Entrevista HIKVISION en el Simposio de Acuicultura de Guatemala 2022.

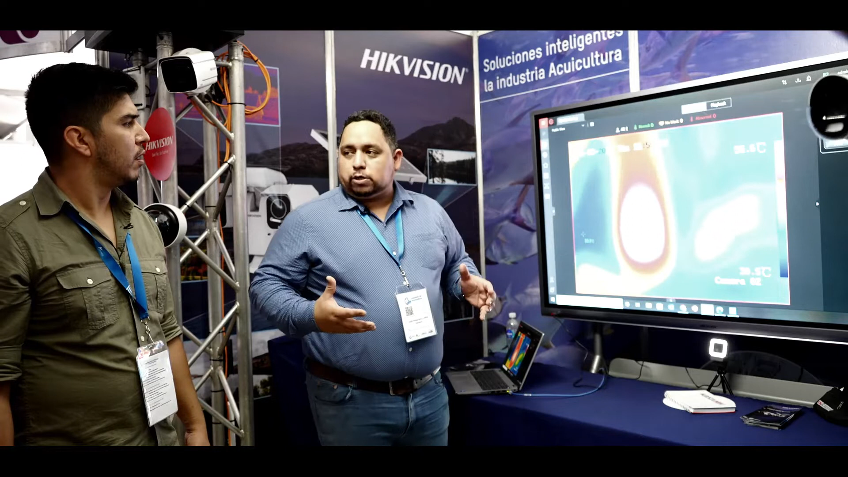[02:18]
Por ejemplo, aquí en el caso estamos en el caso donde está marcando 54 grados y es lo que es una prueba que nosotros podemos hacer.